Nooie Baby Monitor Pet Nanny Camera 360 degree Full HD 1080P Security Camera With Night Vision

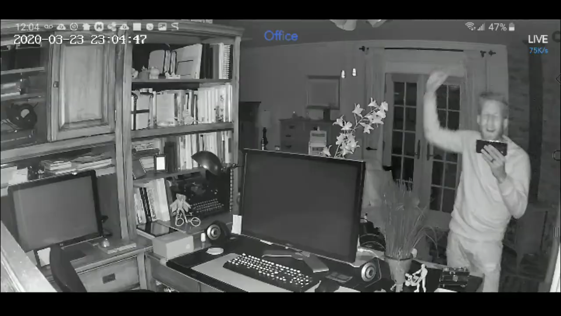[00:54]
And it has motion detection and you can monitor and store the video with a micro SD card or on the cloud as well.
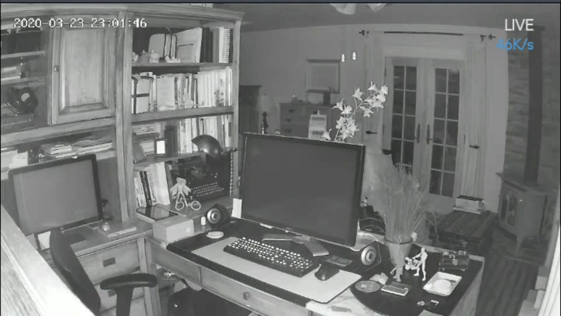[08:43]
Very nice. Just make sure the camera is see how the edge of the bookshelf is just to the lip to the left of your your screen there. So just make sure that there's no objects right out in front of it that might be blocking the night vision. Look at all the way to the doors here. I'm going to come around the corner here in just a second. It's just really dark. So I can't really see as I'm stumbling into items in my thing. I'm going to come around the edge. I'm seriously stumbling.
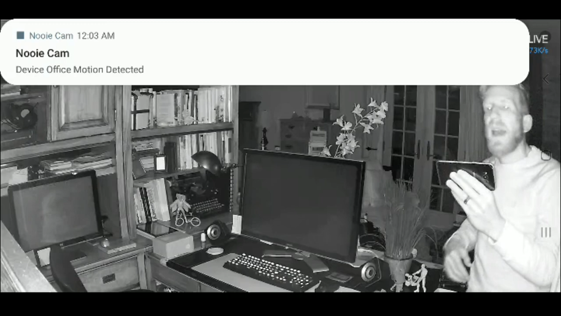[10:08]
And then boom, because it's on very low sensitivity, then my newly cam motion detection there.